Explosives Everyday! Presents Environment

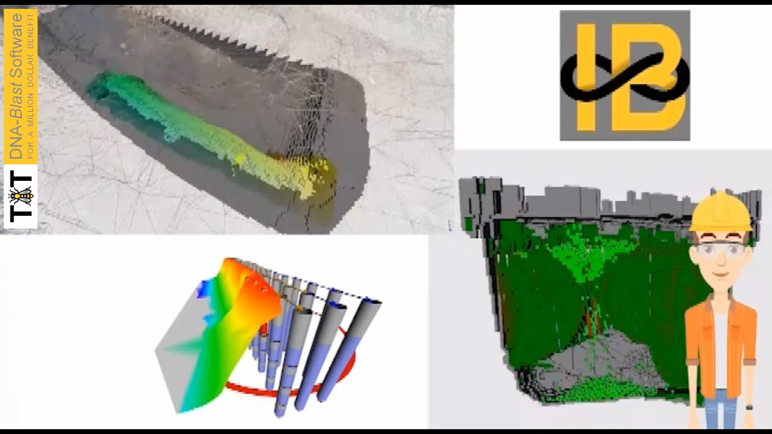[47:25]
Based on the DNA Blast technology, they developed the iBlast software, in which over 40 real parameters come into play to analyze the mine blast.